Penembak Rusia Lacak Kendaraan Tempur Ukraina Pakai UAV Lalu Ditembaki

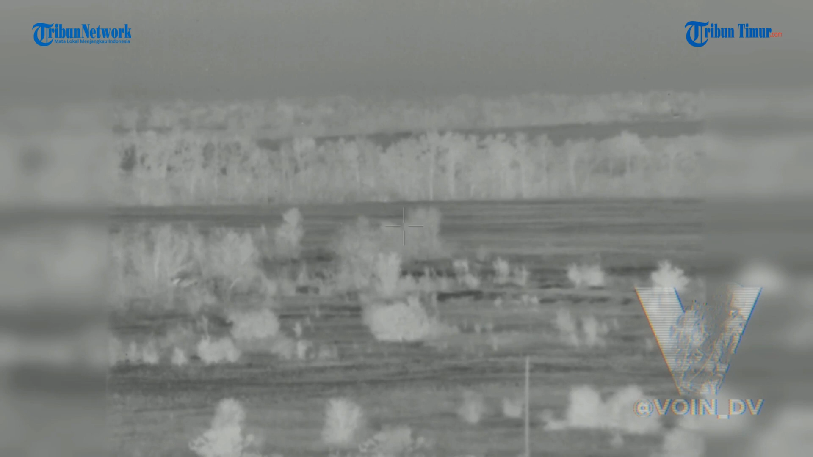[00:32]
penembakan dilakukan personil Rusia dari arah ukledar Pengintaian
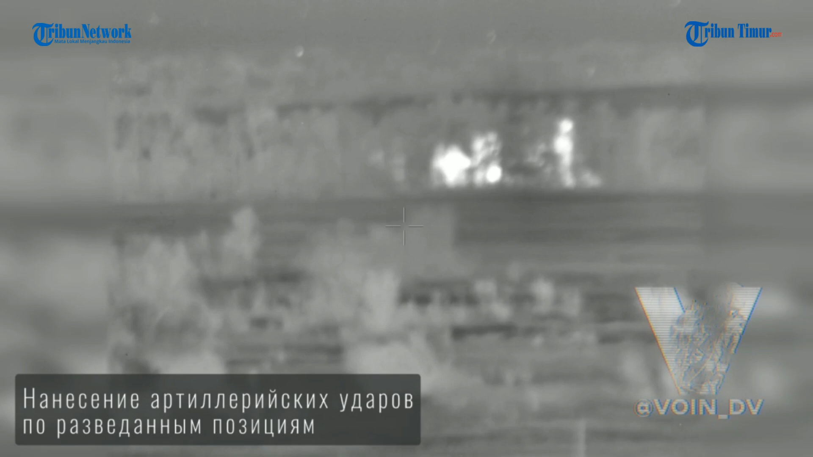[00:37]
menemukan posisi MLRS angkatan bersenjata Ukraina
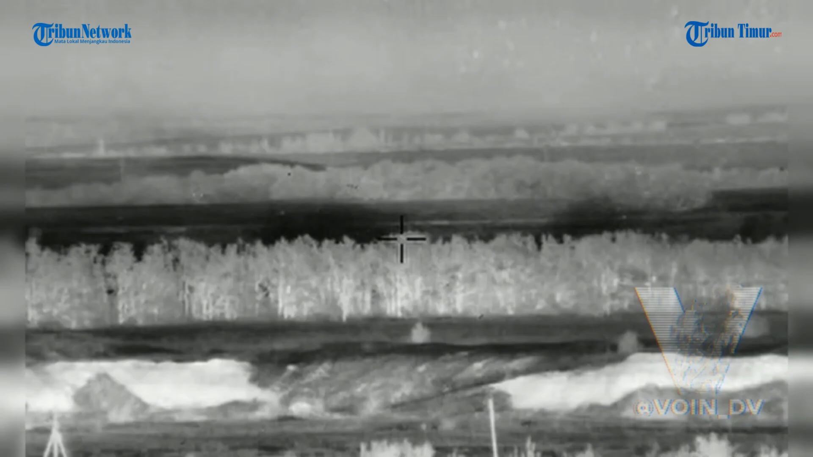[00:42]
khususnya senjata
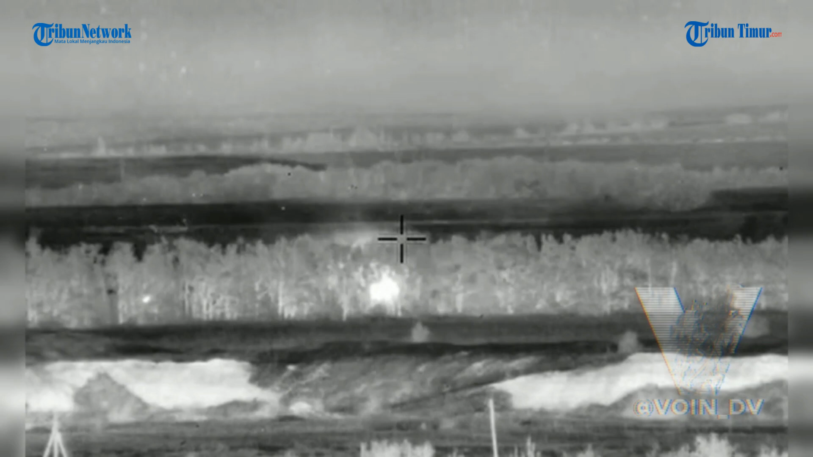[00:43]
self-provert Polandia Kreb Setelah itu penembak
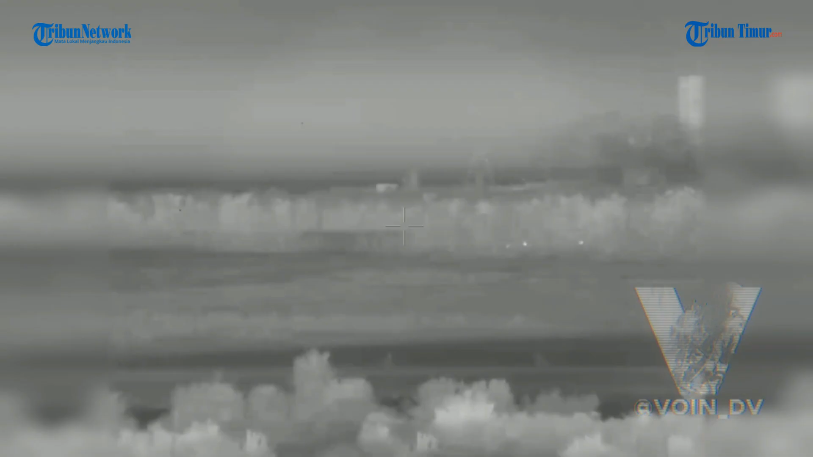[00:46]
Rusia segera beraksi Serangannya
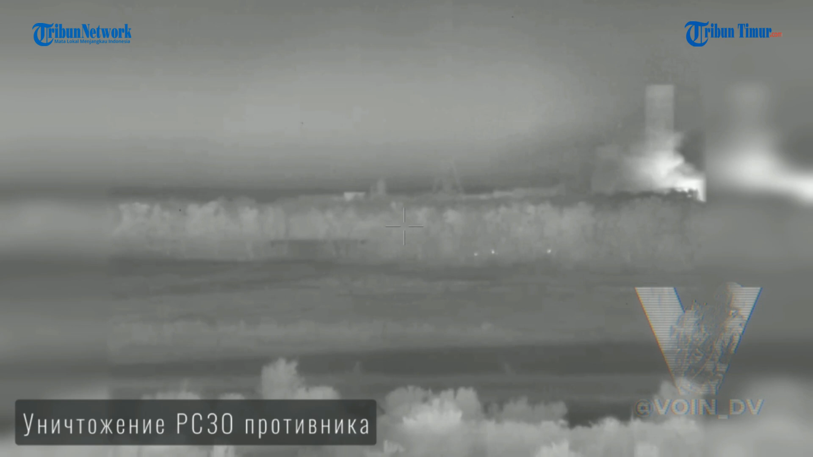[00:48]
tepat mengenai sasaran Tampak drone Rusia merekam detik-detik sejumlah